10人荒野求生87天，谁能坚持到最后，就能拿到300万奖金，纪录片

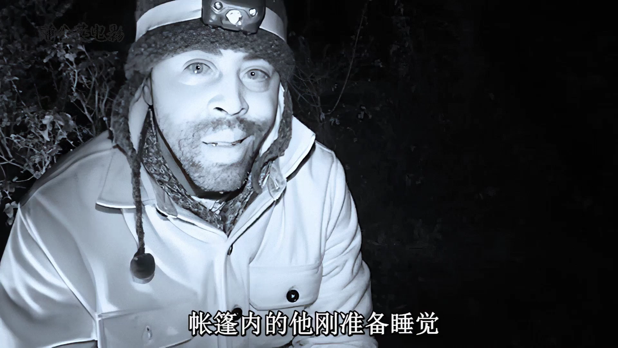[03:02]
帐篷内的他刚准备睡觉突然被附近的惨叫声吸引了他猜想会不会是陷阱捕
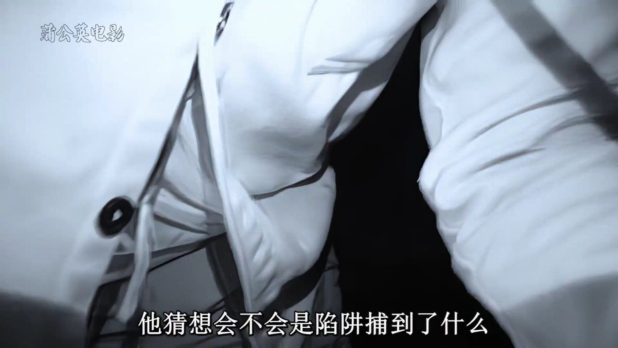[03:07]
到了什么考虑再三后决定带刀去查看一下越向前走惨叫声也越来越大结果
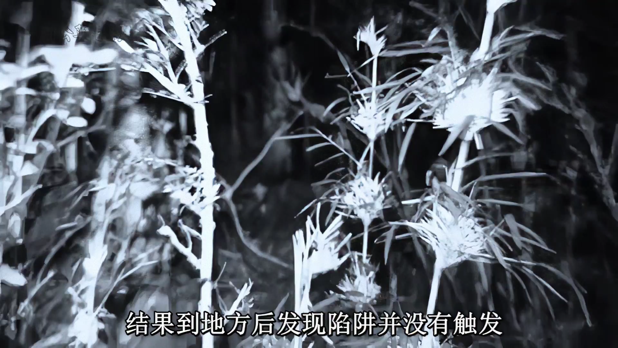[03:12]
刀地方后发现陷阱并没有出发这时膀胱中好像看到了什么东西吓得布里特大气